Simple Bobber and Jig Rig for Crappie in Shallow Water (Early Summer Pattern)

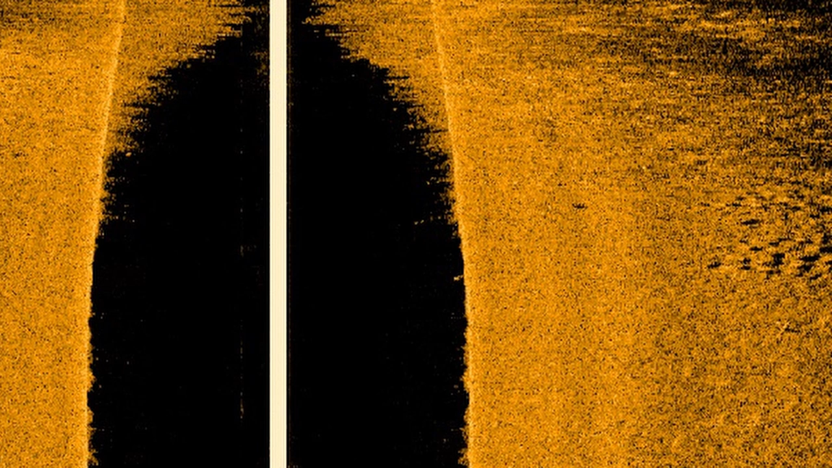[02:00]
sand bottom and that's kind of the perfect location for spawning fish not just crappie but bluegill bass that's kind of what I'm looking for
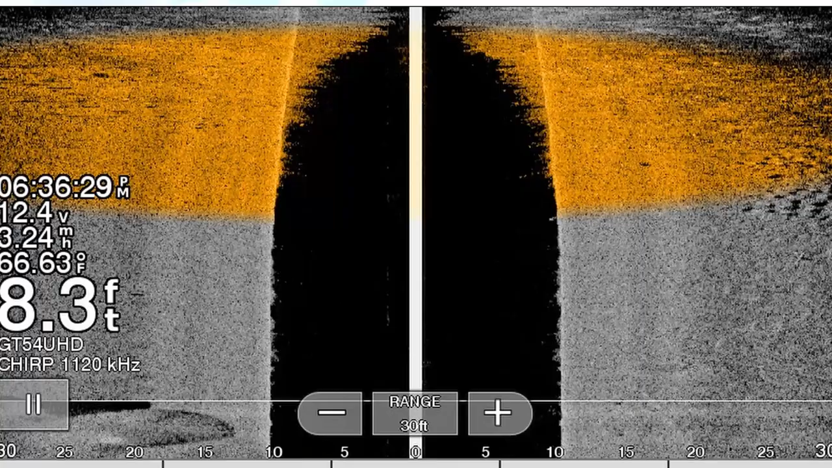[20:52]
On screen: depth 8.3 ft, water 66.63°F
weed line break typically this time of year again it's going to be probably less than eight feet of water and you're just going to cast into that whether you're